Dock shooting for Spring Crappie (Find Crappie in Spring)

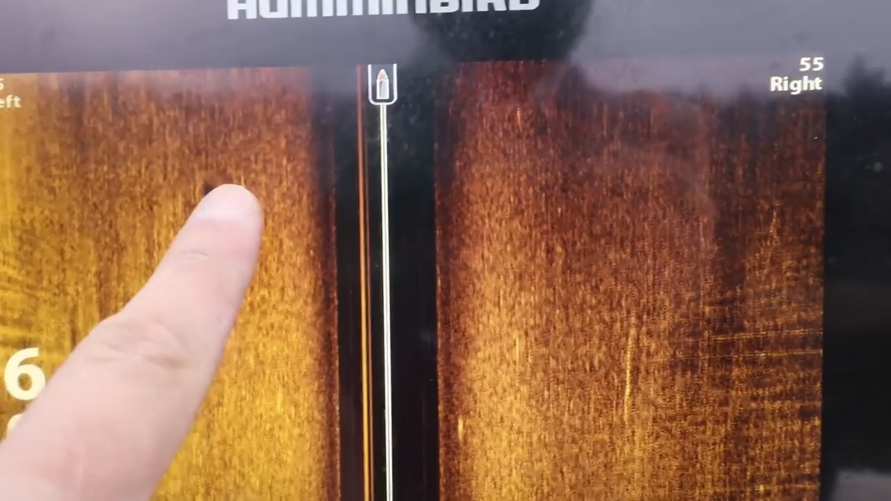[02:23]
See all the panoptic stuff? There's a fish. That looks like a big cat though.
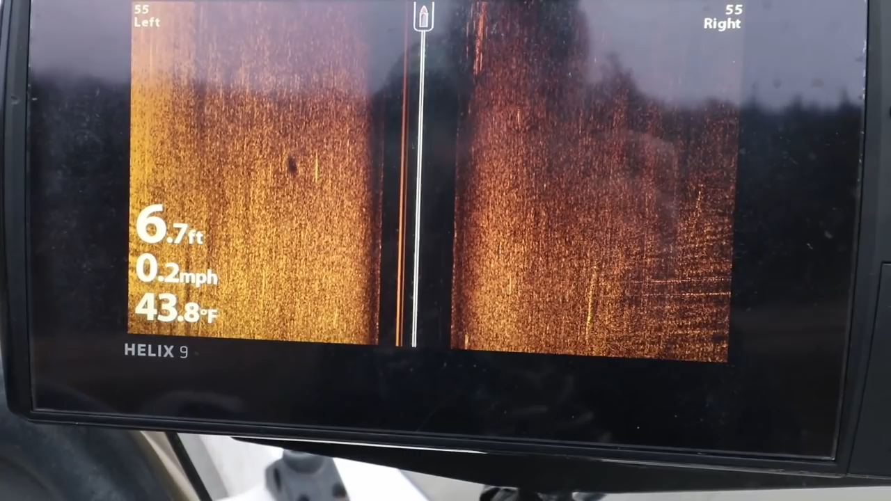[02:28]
On screen: depth 6.7 ft, water 43.8°F, speed 0.2 mph
Just single. All right. We're on the water right now.